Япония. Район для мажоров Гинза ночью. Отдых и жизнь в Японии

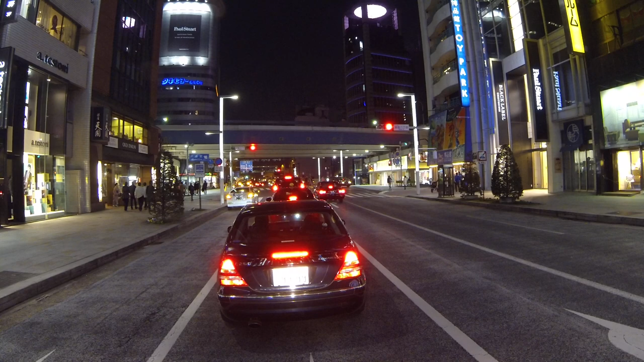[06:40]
Ну вот, в принципе, и закончился этот район Гинза. Здесь уже все, как говорится, вот окончание улицы. Здесь ее закрывают вообще днем. Пешеходная она чисто.